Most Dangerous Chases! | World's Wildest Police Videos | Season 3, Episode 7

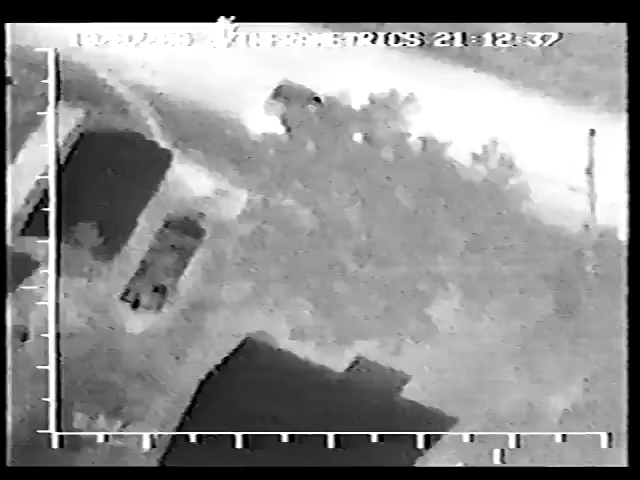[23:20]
But before they can surround the vehicle the driver jams it back into reverse and dodges their barricade.
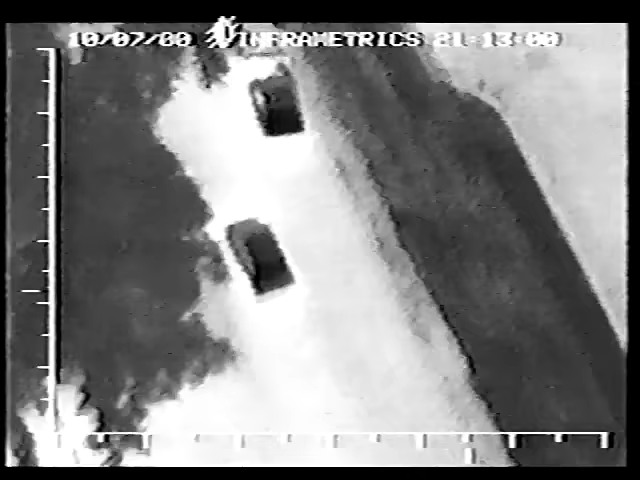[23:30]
Who is this guy?
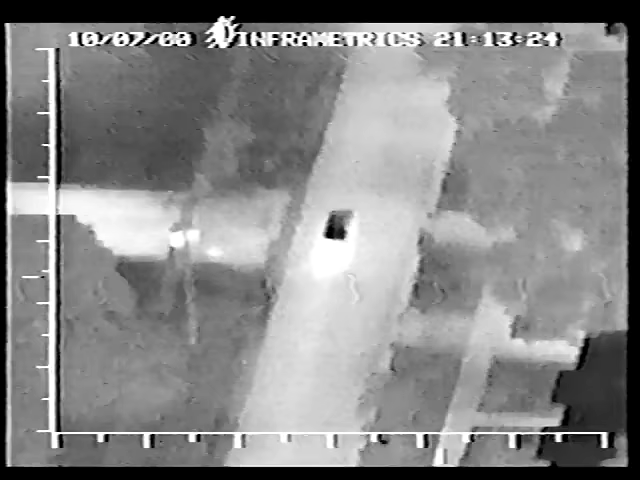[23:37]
Police follow in his wake as two more tires fall apart.
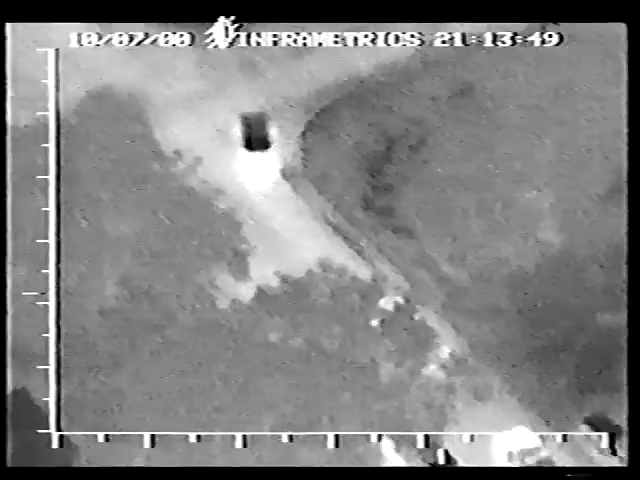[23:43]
Now is their chance. They move in for the knockout punch.
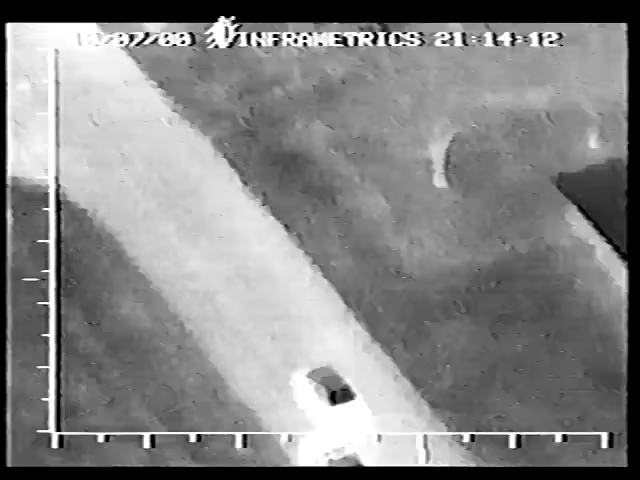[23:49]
The first hit spins him 180 degrees.
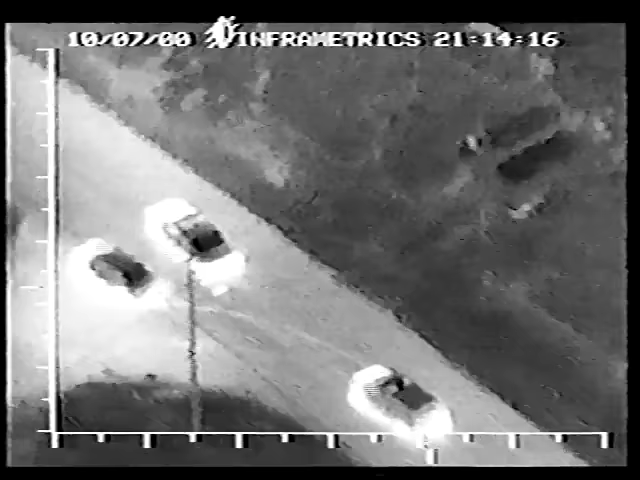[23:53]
The driver calmly puts the car in drive and keeps right on going.
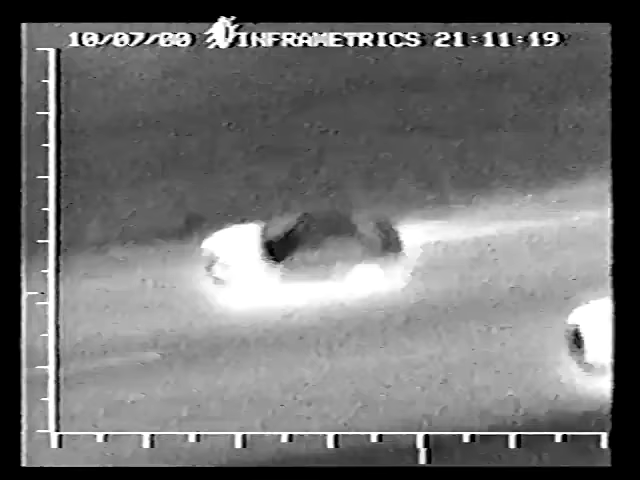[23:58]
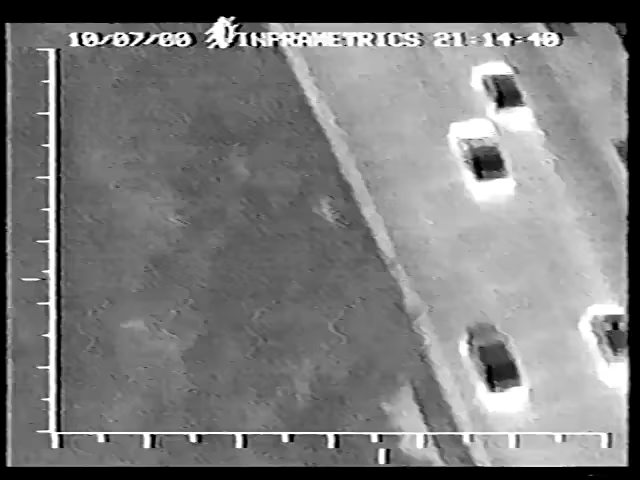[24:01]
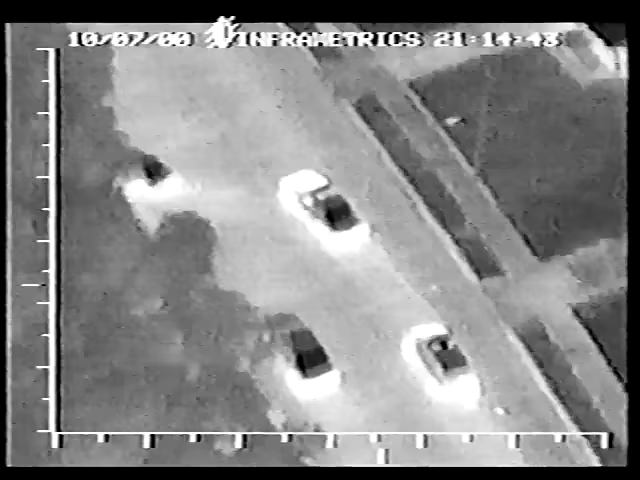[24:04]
The second hit sends him skidding off the road and careening over a stop sign. It fairly slows him down.
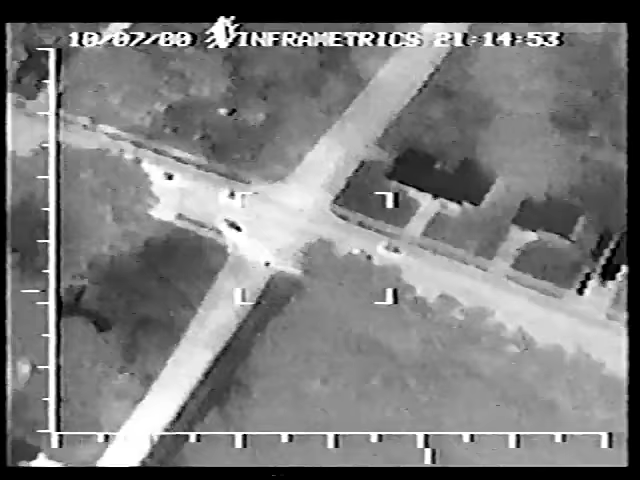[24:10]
Finally, the third hits the charm.
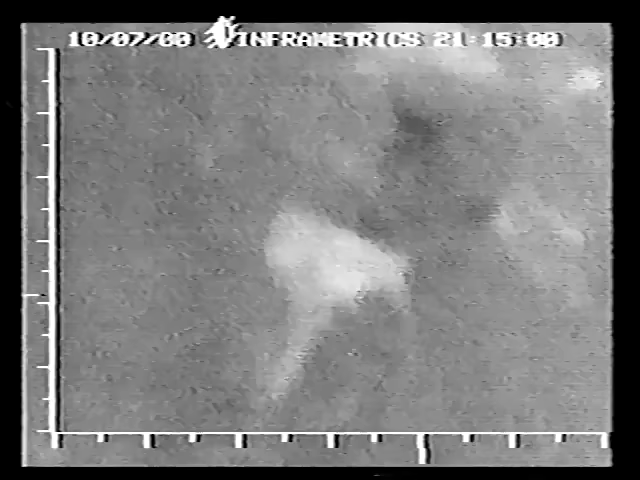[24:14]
The car side plows into a stand of trees. Cruisers box him in before he can run again. Here's a figure, 445. 15 seconds. When officers move in for the takedown they're shocked to find a woman who only ran because her license was suspended.
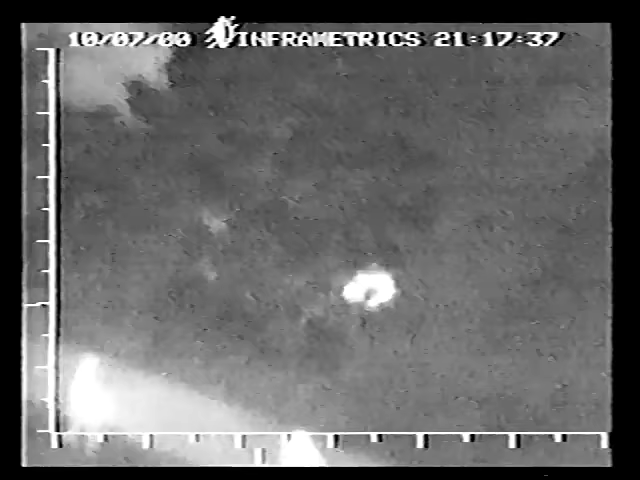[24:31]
15 at 211.
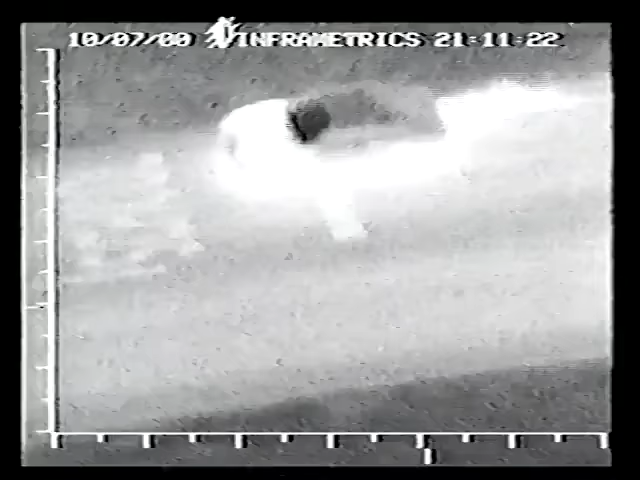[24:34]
But despite her impressive maneuvering and her stunt driver high-speed backsliding